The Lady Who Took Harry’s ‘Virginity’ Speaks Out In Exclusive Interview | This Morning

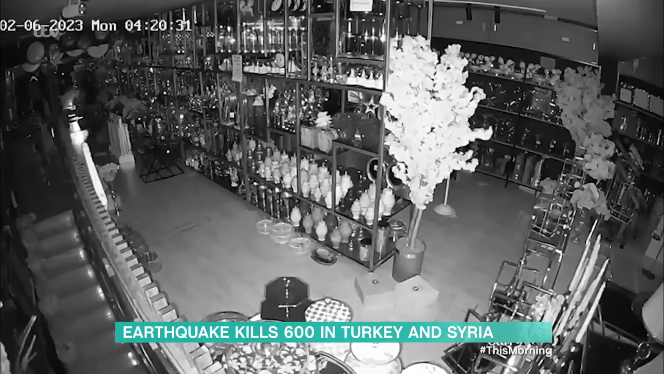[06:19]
Quite terrifying pictures of the earthquake. Hundreds of people still believe to be trapped under the rubble. Some have said that this could be Turkey's largest earthquake on record.